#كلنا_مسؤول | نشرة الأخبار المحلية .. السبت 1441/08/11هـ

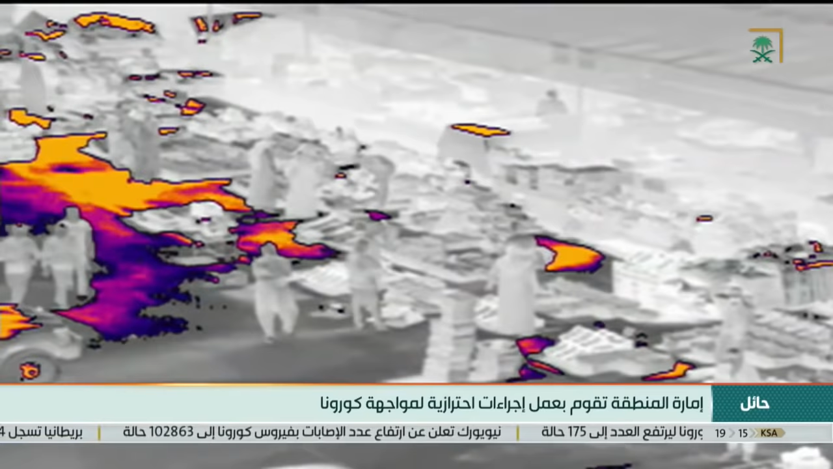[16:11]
درونز والتي تعمل بالذكاء الصناعي تأتي هذه بالتعاون مع مدينة الملك عبد العزيز العلوم والتقنية